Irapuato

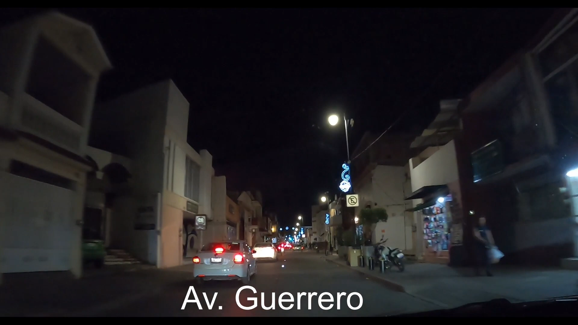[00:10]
Comenzamos nuestro recorrido en Avenida Guerrero, a la altura de Comisión Federal de Electricidad, y finalizaremos en Glorieta de las Espigas, después de cruzar el Centro Histórico.